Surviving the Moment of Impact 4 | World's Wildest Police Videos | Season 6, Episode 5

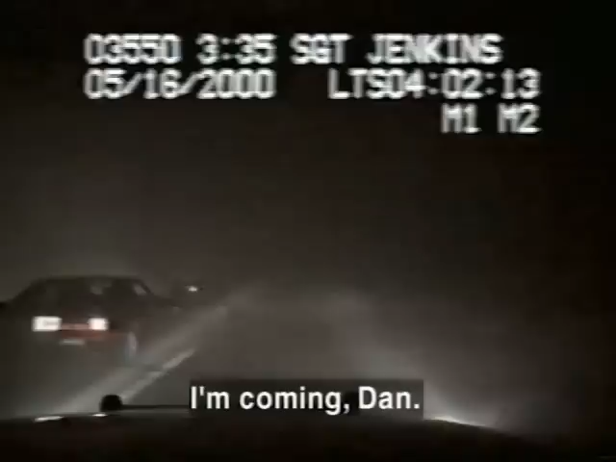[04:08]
I'm coming, man. The trooper works to free the passengers before any trouble strikes, but the foggy night has the upper hand. Okay, I can't get in the vehicle. This vehicle is being off.